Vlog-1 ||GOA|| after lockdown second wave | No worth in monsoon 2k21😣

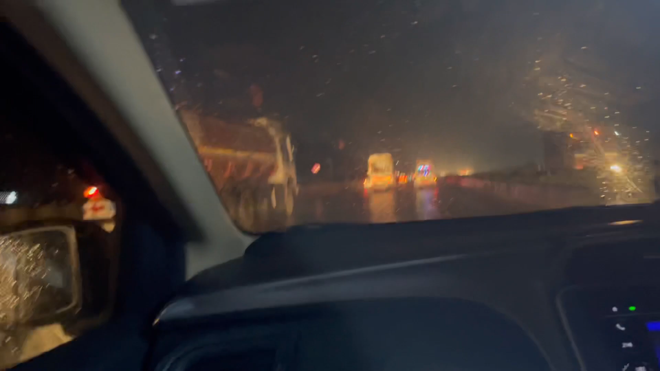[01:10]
उतनी गाड़ी है जितनी पहले थी अभी भी।
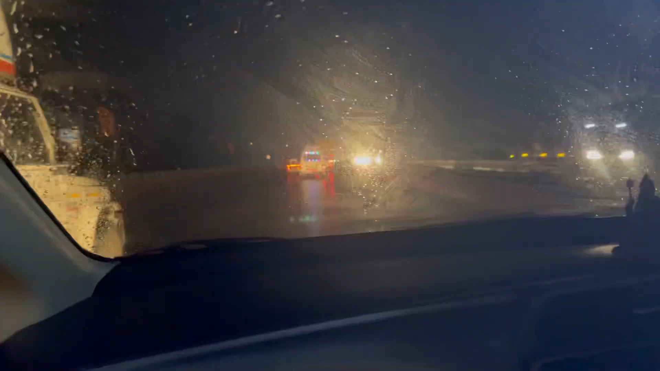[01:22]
अभी हम लोग आपको डायरेक्ट दिखाएंगे, अभी तो रात का, ऐसे भी अगर आप देख सकते हो कुछ ऐसा कुछ खास दिख नहीं रहा, सामने हाई बीम है और ये बारिश का अच्छा खासा, मतलब प्रॉपरली बारिश भी नहीं हो रहा, तो बारिश का पानी।